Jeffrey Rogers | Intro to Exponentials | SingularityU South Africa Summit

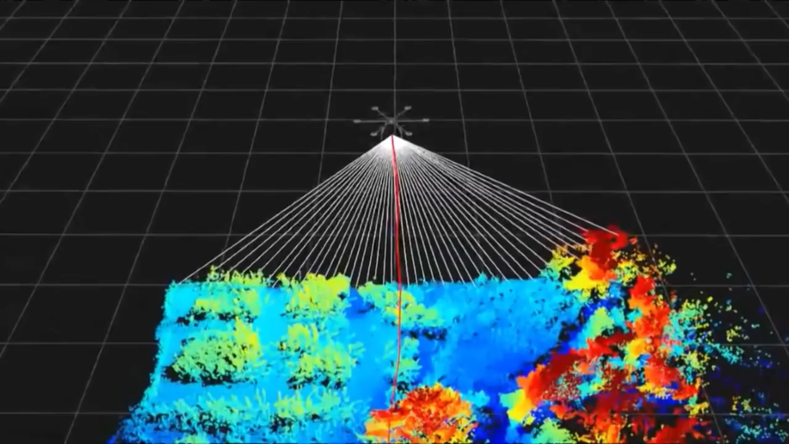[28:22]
3d mapping like you've seen in driverless cars with the lidar system algorithmic
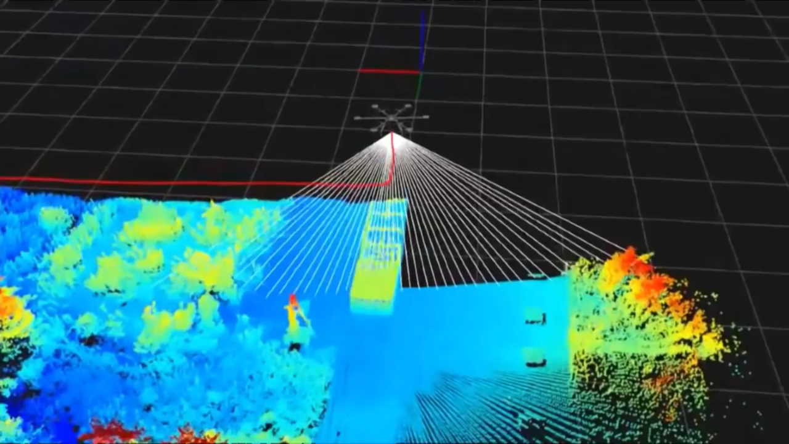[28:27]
forecasting that we can feed all this data and these maps into to better understand